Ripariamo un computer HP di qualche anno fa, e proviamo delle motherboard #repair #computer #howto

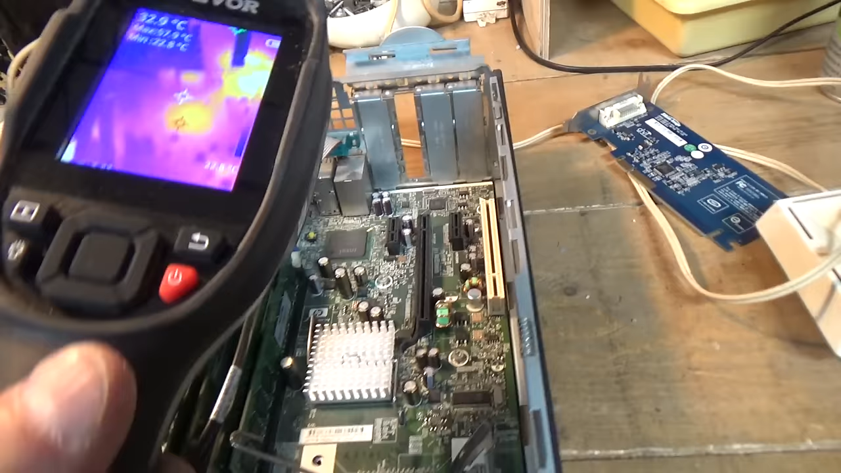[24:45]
raggi fotonici qua e io vedo delle temperature attorno ai 40 gradi
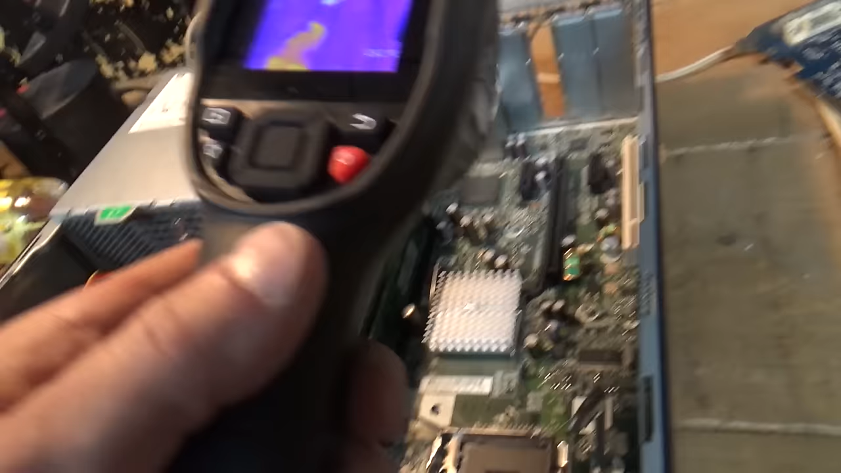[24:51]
qua e poi vedo un chip lì che ha 60 gradi
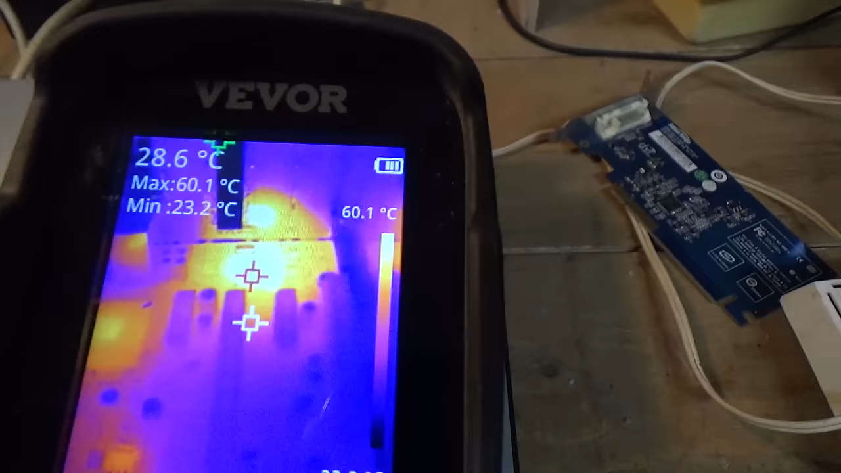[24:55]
On screen: spot 28.6°C, max 60.1°C, min 23.2°C, scale top 60.1°C
ma che cazzo è 60 gradi senza CPU e niente ed è questo